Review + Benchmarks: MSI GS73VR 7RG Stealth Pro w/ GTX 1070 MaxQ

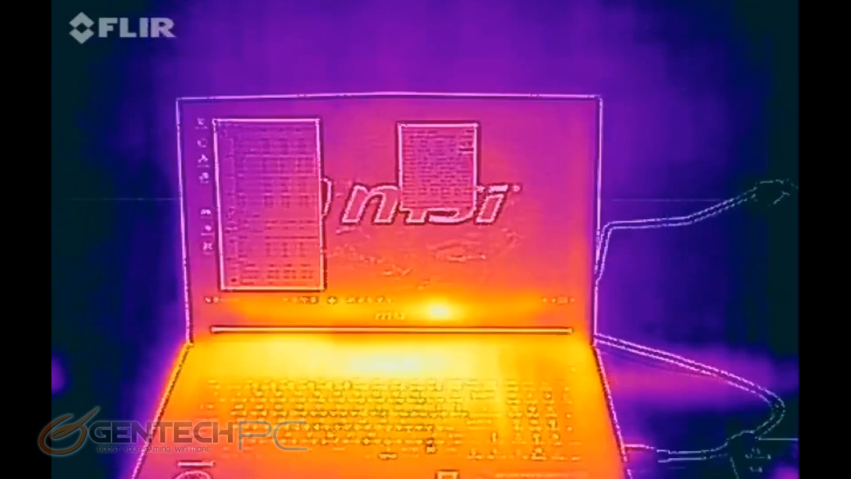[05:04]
benchmarking section of our review the very first thing we're going to do is get our feet wet and just break out that thermal camera and
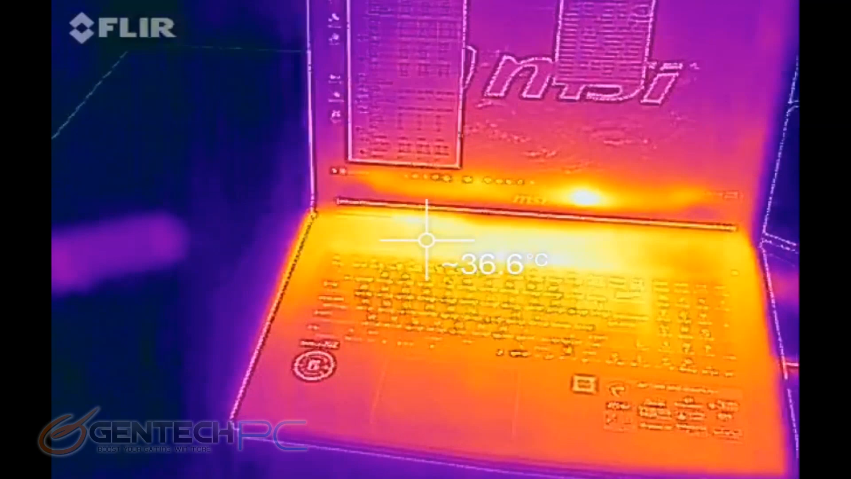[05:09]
On screen: spot 36.6°C
show you all of our outside temperatures based on the laptop at its idle state so best thing to look for here is any kind of heat leaks if there's any spots that are hot that shouldn't be
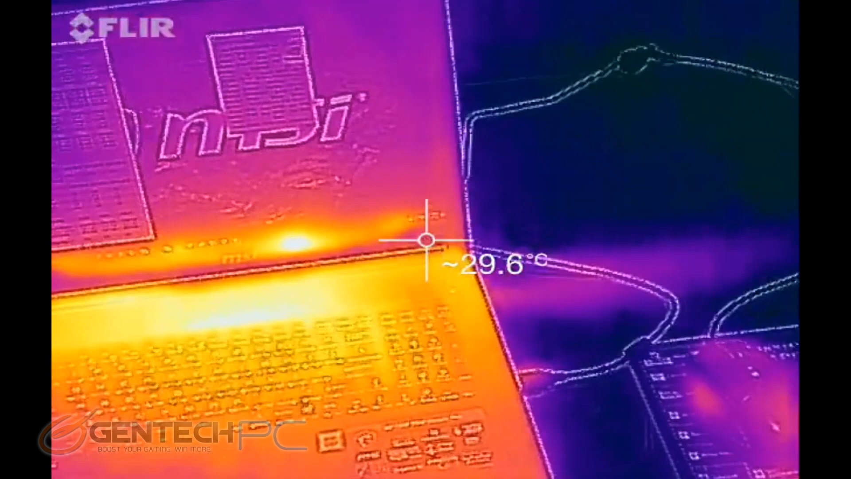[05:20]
On screen: spot 29.6°C
what you do want to see is the keyboard usually lets some air out and lets that cool the laptop
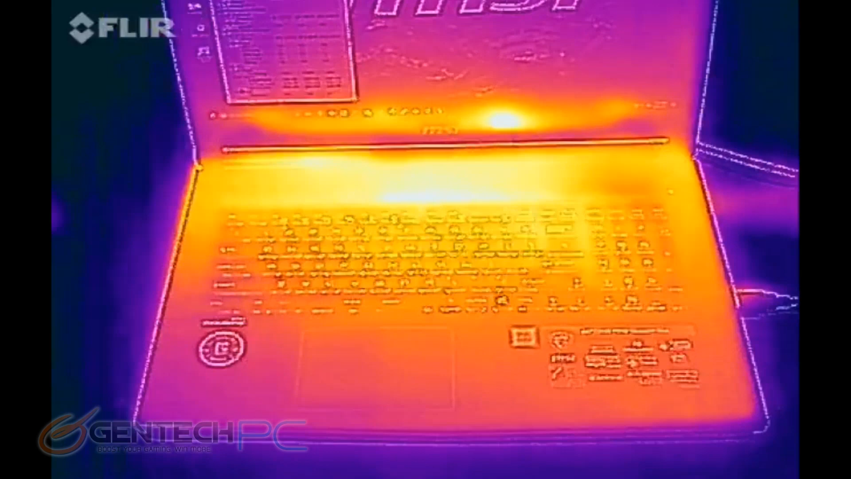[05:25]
down and you want to see the exhaust having most of the heat in the back
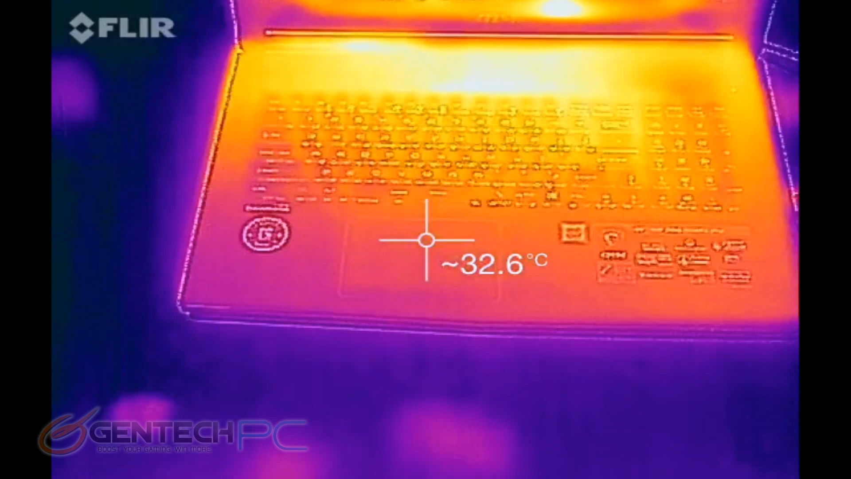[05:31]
On screen: spot 32.6°C
the other thing that we're going to be testing for while we're
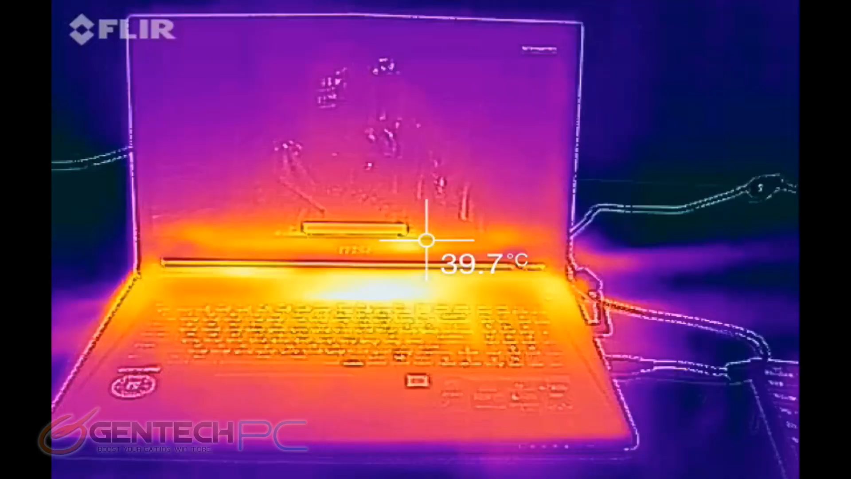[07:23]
On screen: spot 39.7°C
so getting back to the temperature test after we've done the noise testing you can definitely see the temperatures have risen with the load of the benchmark
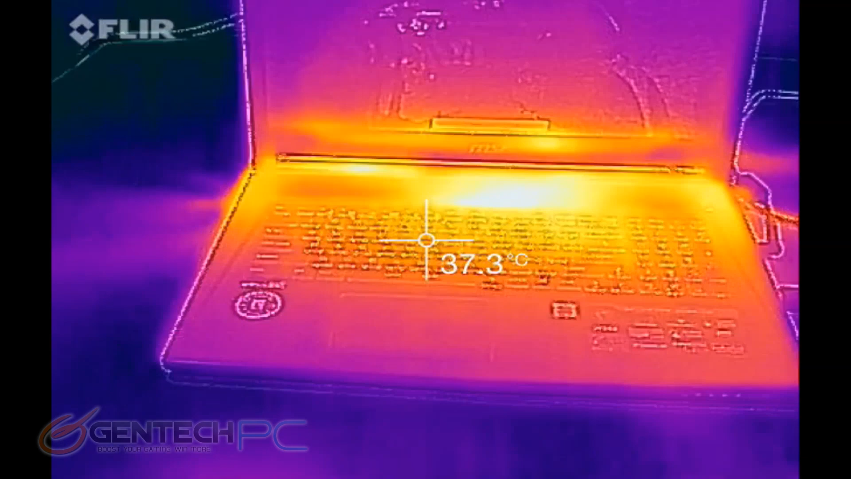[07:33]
On screen: spot 37.3°C
but nothing extreme everything is holding its temperatures as it should be no hot spots where the hands are going to be keeping it a nice comfortable experience the nice
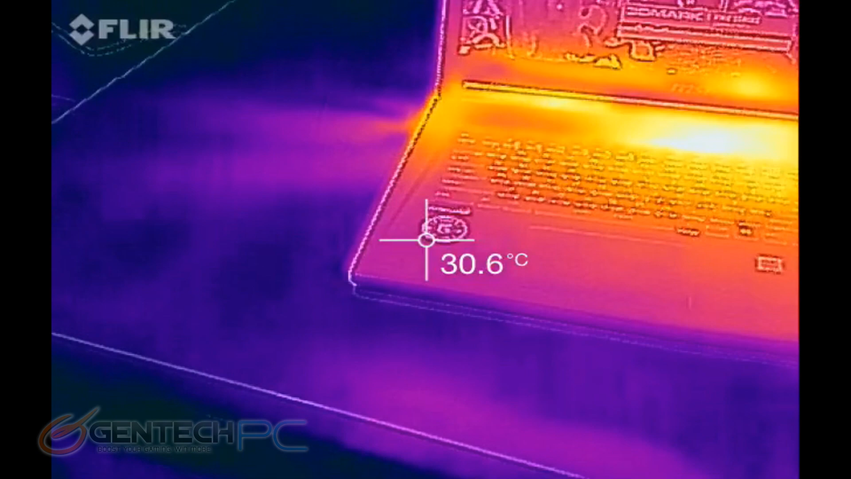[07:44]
On screen: spot 30.6°C
red glow in the back where the exhaust is at showing all the air is coming out the back side like it's supposed to
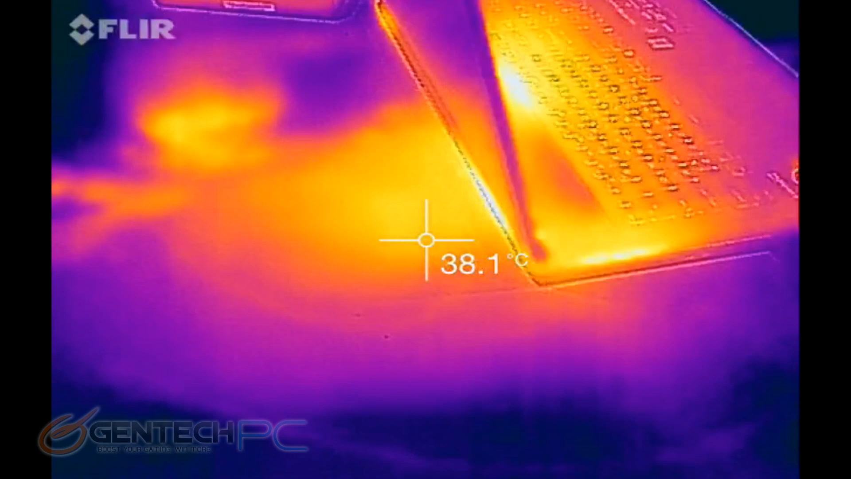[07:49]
On screen: spot 38.1°C
and here we can see our hottest readings right now